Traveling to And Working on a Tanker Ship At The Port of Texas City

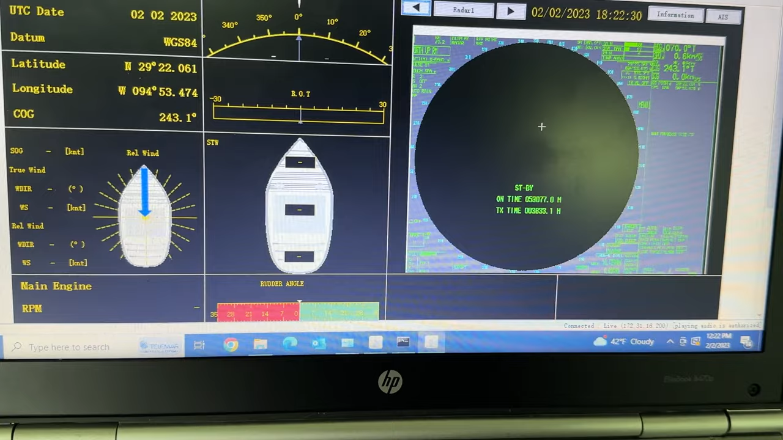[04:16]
If we go down to my actual laptop, you can see a visual representation of what is actually being recorded in the VDR.